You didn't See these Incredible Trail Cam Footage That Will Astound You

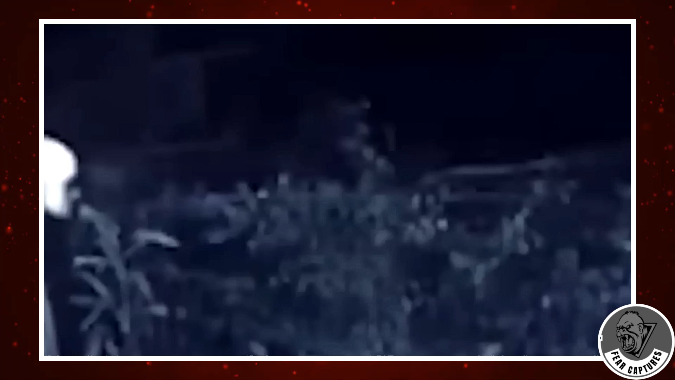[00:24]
The following footage purports to reveal something ominous lurking in the woods, but its credibility is highly dubious.
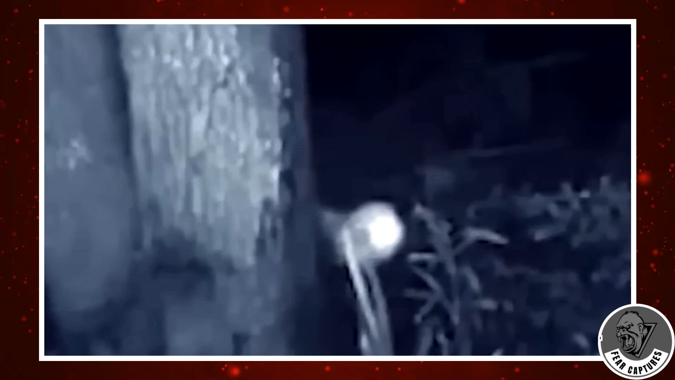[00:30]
The alleged creature remains obscured from the camera's view, and its swift movements could easily be attributed to various other factors. Additionally, the use of infrared lighting makes it challenging to accurately discern the source of any movement.
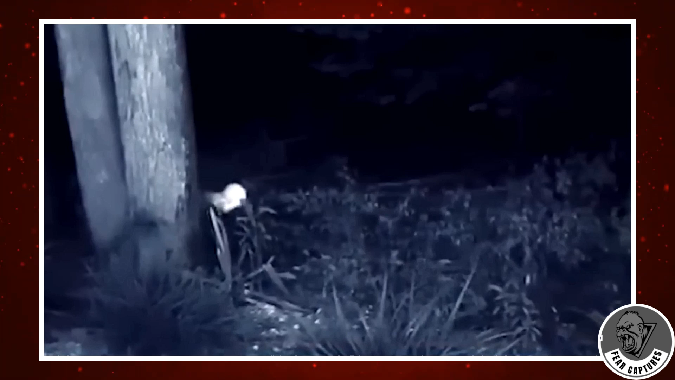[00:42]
Moreover, the creature's apparent emergence from hiding before vanishing completely out of frame could simply be a result of lighting effects or a misinterpretation of the footage.
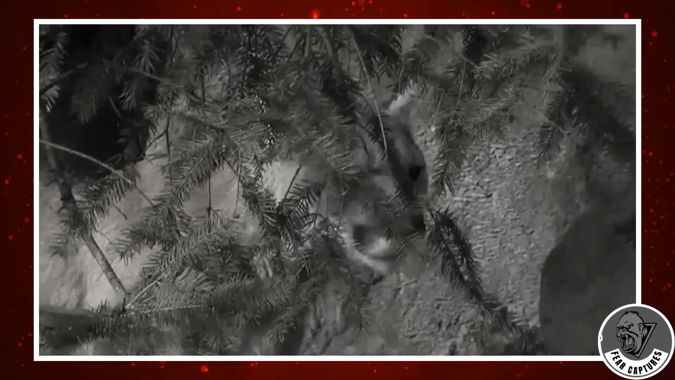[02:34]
Enter the realm of the wilderness where the laws of survival reign supreme. Here, mountain lions lurk with predatory precision,
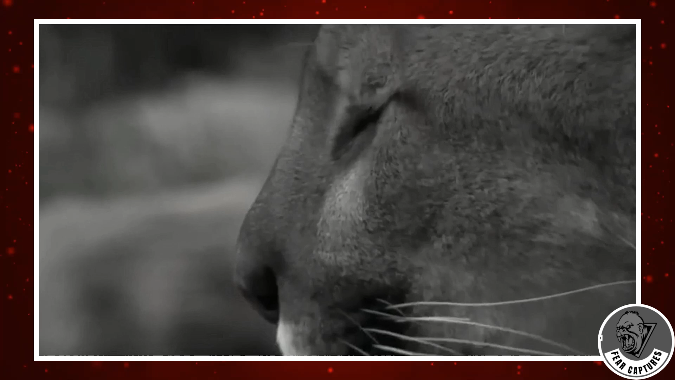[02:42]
their keen senses honed for the perfect ambush. Yet, amidst the dance of predator and prey, a remarkable encounter unfolds, offering a glimpse into the resilience of nature.
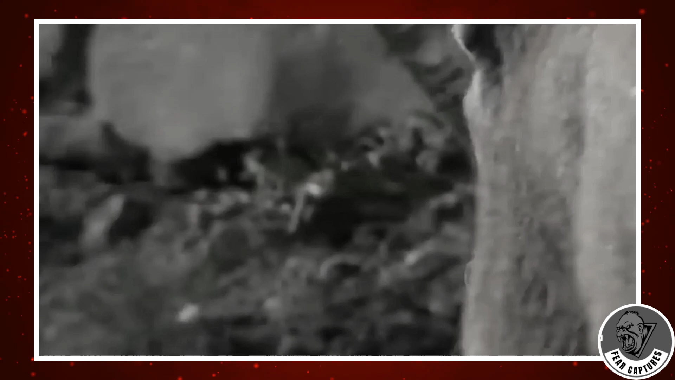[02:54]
Behold the majestic deer, adorned with a misshapen antler, a testament to the whims of fate.
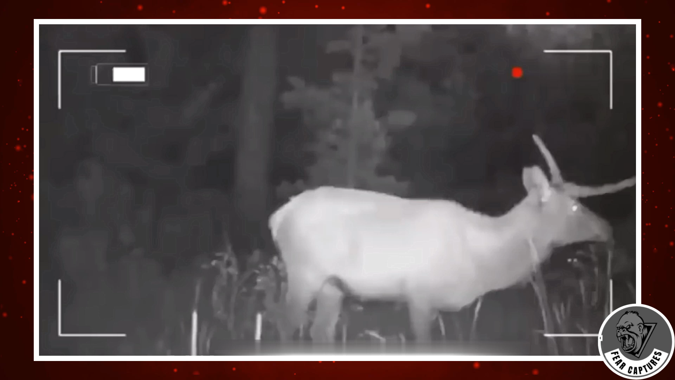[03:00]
As the mountain lion springs into action, the deer's instinctive flight launches a desperate bid for survival. Miraculously, the deer evades the jaws of death, emerging victorious from this harrowing ordeal. The fortunate deer, marked by its distinctive antler, becomes a symbol of resilience in the face of adversity. Its continued presence, despite the looming threat of the mountain lion, serves as a reminder of nature's uncanny ability to defy the odds.
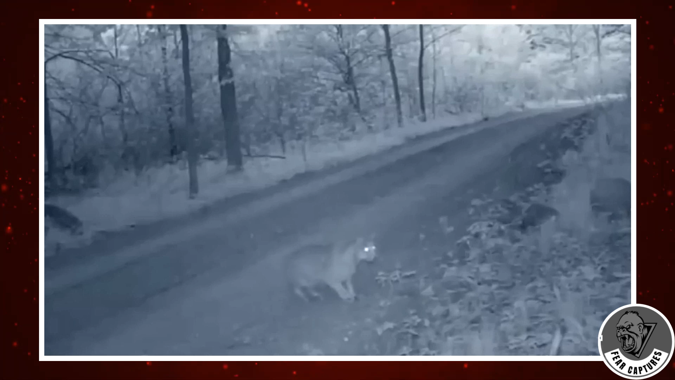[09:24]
The bobcat's stealth and focus are remarkable, as it keeps a watchful eye on its potential prey.
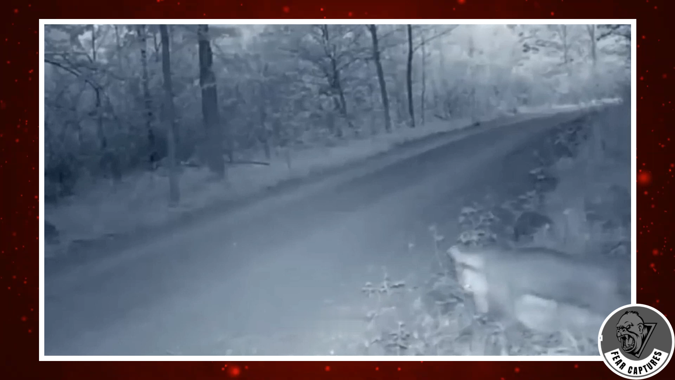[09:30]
The continuity of events captured by the same camera in the same location, hours apart, prompts speculation about the fate of the deer.
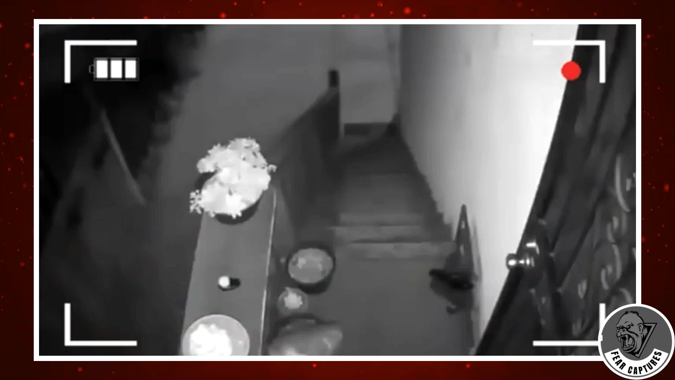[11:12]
At the witching hour, an indistinct shadow-like form slinks stealthily up the front steps of a residence. Upon closer examination of the footage, the mysterious entity becomes eerily distinct. Online discourse surrounding the video buzzes with speculation, suggesting that this enigmatic presence might be none other than a shadow person.
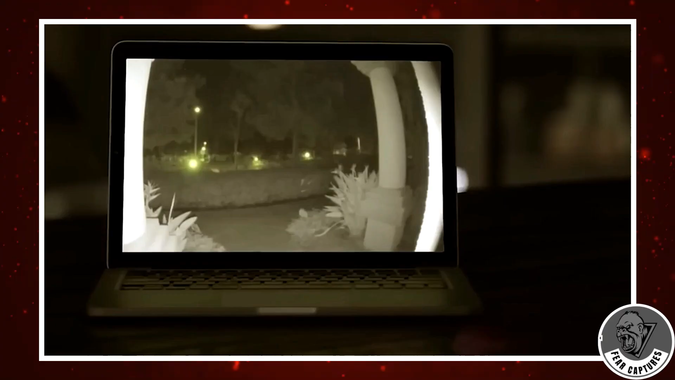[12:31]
Reddit user Swingset Superman recently shared an intriguing video captured by their home CCTV. Filmed during the night, the footage reveals a cluster of small, bright specks moving in unison right in front of their porch.
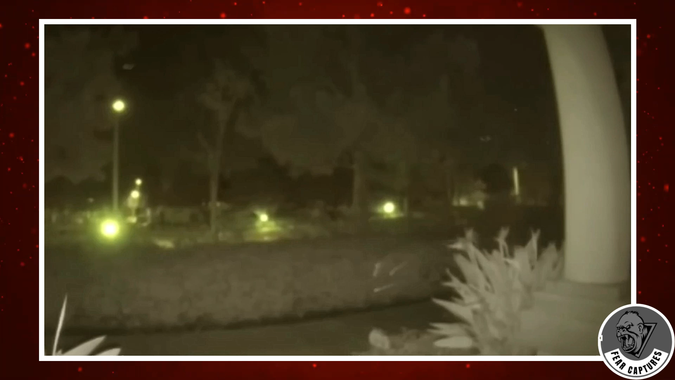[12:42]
Initially, they thought the phenomenon could be easily explained. Perhaps insects, bugs, or small animals. However, the synchronized movements of these glowing spots made such explanations unlikely. Skeptics suggested reflections or light anomalies, but many found these theories unconvincing. Seeking more answers, Swingset Superman posted the video in the supernatural sections of Reddit.